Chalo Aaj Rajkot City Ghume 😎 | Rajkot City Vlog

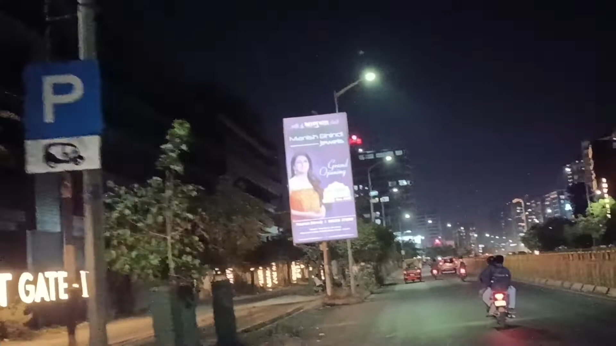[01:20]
कोई एरिया है, तो दोस्तों वो यही है, 150 फीट रिंग रोड।
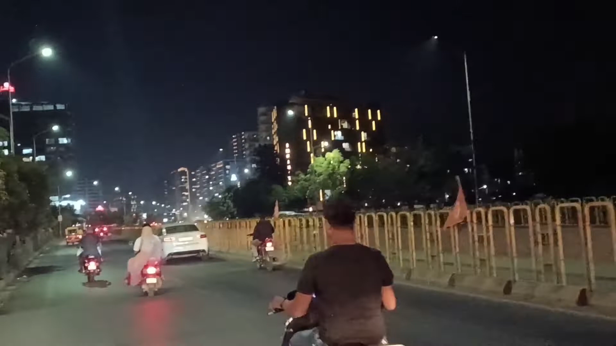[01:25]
चलिए देखते हैं इसे।
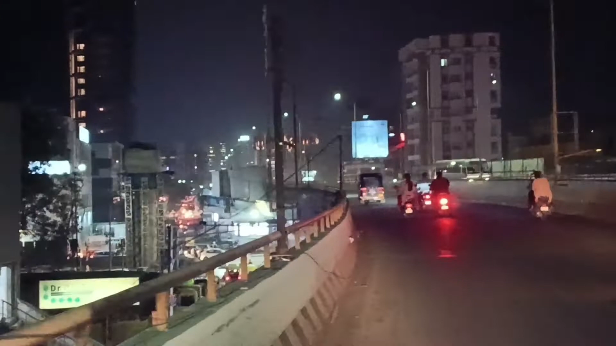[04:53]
दोस्तों, प्रेजेंटली राजकोट सिटी में स्काईलाइन शॉपिंग मॉल्स, ऑडिटोरियम हॉल्स एंड वेरियस बड़ी बड़ी स्काई क्रिपर्स की वजह से राजकोट का जो एक लुक है वो बहुत ही अमेजिंग आता है।
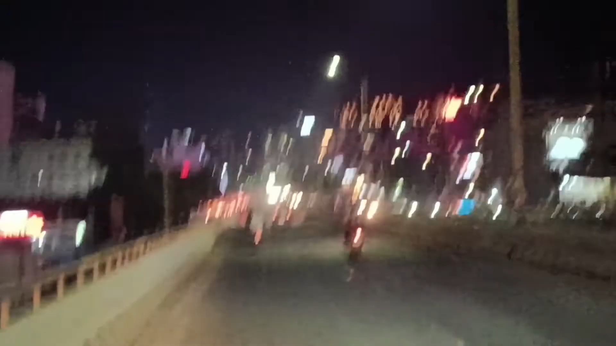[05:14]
ये मैं देखिए जा रहा था, जो फ्लाईओवर्स हैं और बहुत सारे फ्लाईओवर्स हैं,
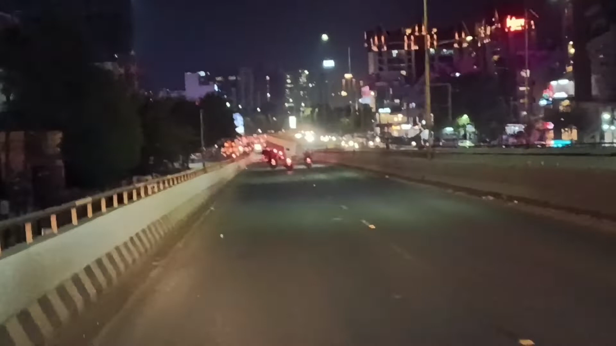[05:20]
तो एक फ्लाईओवर है 150 फीट रिंग रोड में, तो वहाँ से नीचे जाते हुए दोस्तों जो लुक आता है, जो नज़ारा आता है, वो बहुत ही अमेजिंग आता है। आपको कैसा लग रहा है कमेंट बॉक्स में ज़रूर दोस्तों बताना। और अगर ये वीडियो आप यहाँ तक अभी भी आप देख रहे हो तो प्लीज़
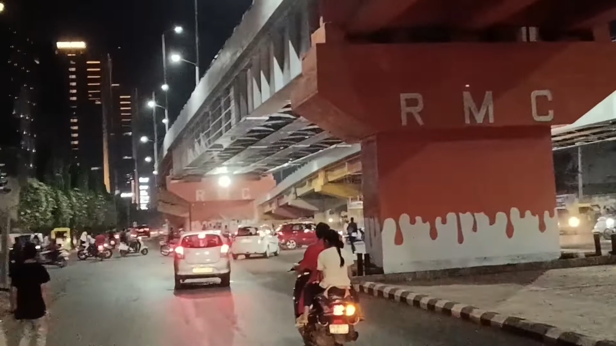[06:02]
तो वो एरियल शॉट, एरियल व्यू भी आप दोस्तों देख लीजिए, आपको अच्छा लगेगा।
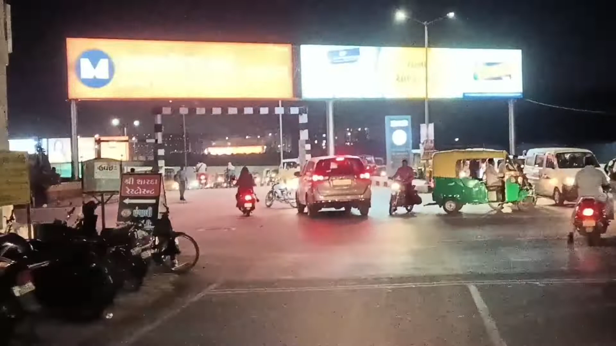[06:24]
तो दोस्तों ये जो सामने आप देख पा रहे हैं, ये जो अभी अंडर ब्रिज आएगा, अंडर पास है जो,
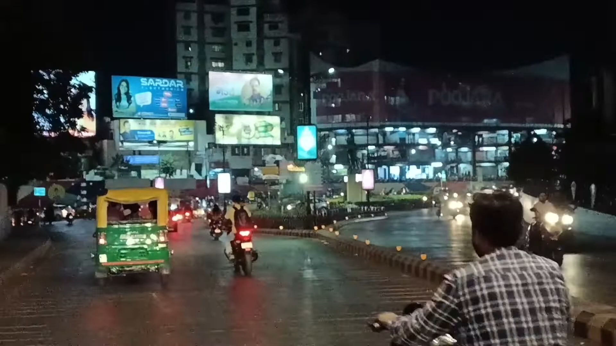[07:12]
तो दोस्तों यहाँ पर ये है महारानी लक्ष्मीबाई जी का स्टैचू, और ये बहुत ही फेमस लैंडमार्क है राजकोट का।
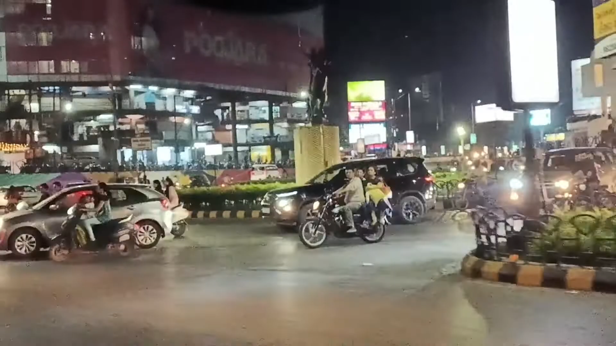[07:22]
ये लक्ष्मीबाई जी की एक सर्कल है, यहाँ पर बीच में स्टैचू है और एक चौक है।
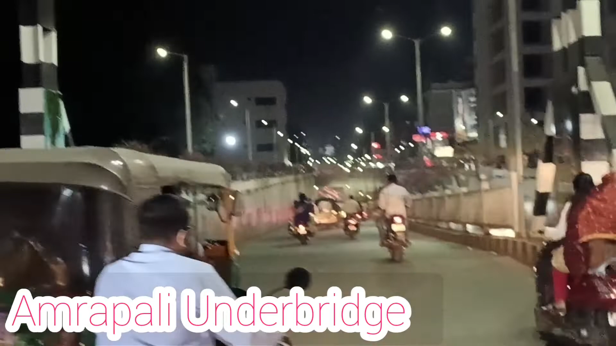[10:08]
ये अभी अभी नया दोस्तों बना हुआ है राजकोट में, नया अंडरब्रिज ये डेवलप हुआ है, तो ये भी आप देखिए, ये भी एक मुख्य स्थलों में से एक मैं कह सकता हूँ, एक न्यू इंफ्रास्ट्रक्चर डेवलपमेंट
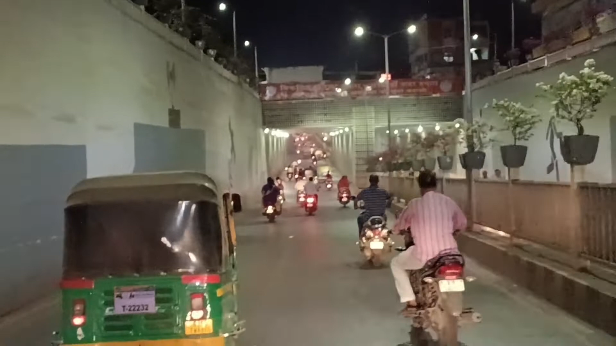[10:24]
को दर्शाता हुआ ये आम्रपाली अंडरब्रिज यहाँ पर जो बना हुआ है बहुत ही बेहतरीन है।
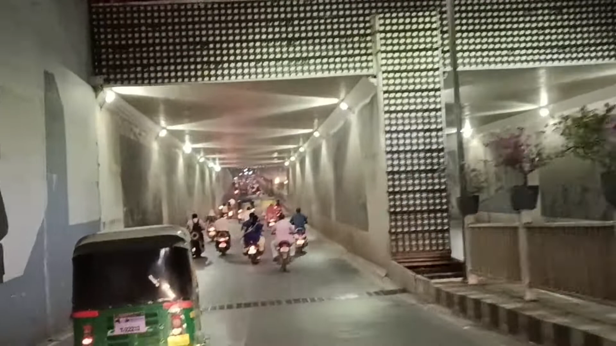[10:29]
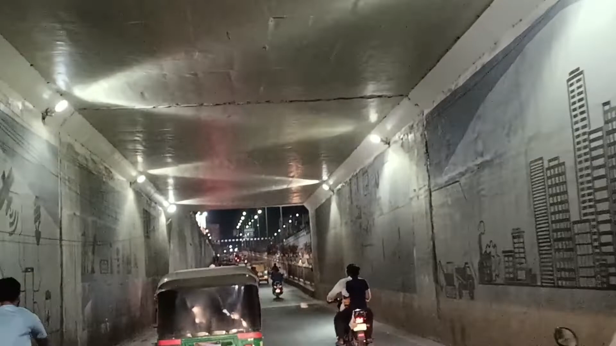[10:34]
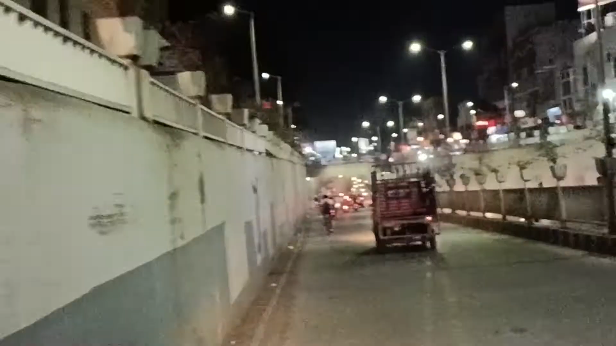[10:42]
तो ये दोस्तों जब हम दूसरी तरफ से एंटर होते हैं आम्रपाली अंडर ब्रिज के अंदर, तो वो लुक मैंने यहाँ पर दिखाने की कोशिश की है।
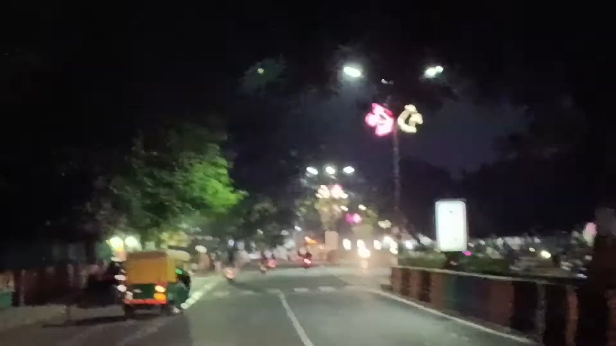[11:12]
तो भाई अब हम आ चुके हैं रेस कोर्स रोड पर,
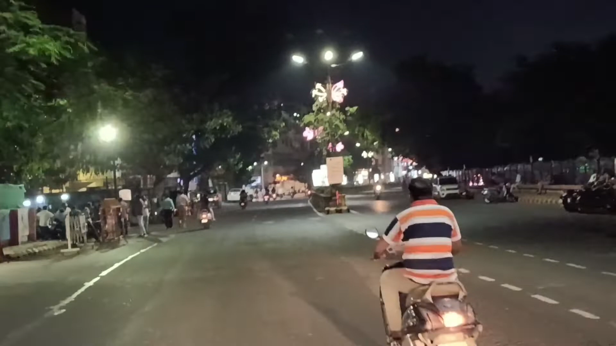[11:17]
और आपको एक बात बताऊं दोस्तों कि राजकोट सिटी जो है इसका एक बहुत ही सिग्निफिकेंट
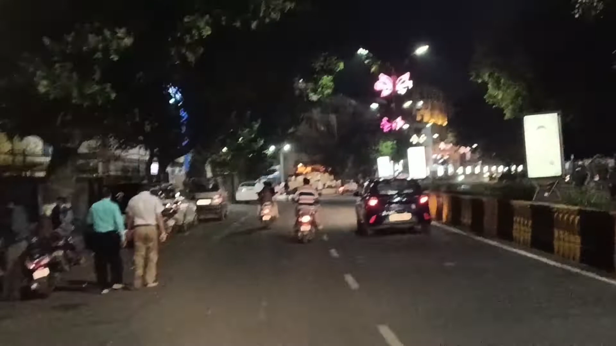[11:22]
रोल रहा है इंडिया की इंडिपेंडेंस मूवमेंट में भी। तो दोस्तों अब रेस कोर्स रोड पर आगे बढ़ते हुए यहाँ पर एक शॉप है जिसका नाम है शिव आइसक्रीम। ये देखिए ये रही वो शॉप, और यहाँ की आइसक्रीम बहुत ही टेस्टी है, आप आएँ तो ज़रूर टेस्ट करिएगा, मैंने टेस्ट की है।